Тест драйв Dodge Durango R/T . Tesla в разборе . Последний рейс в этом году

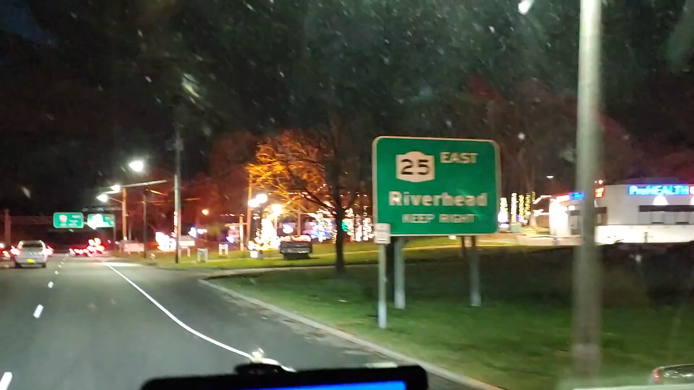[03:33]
и мы продвигаемся по Лонг-Айленду. Смотрите, какая здесь у нас красота.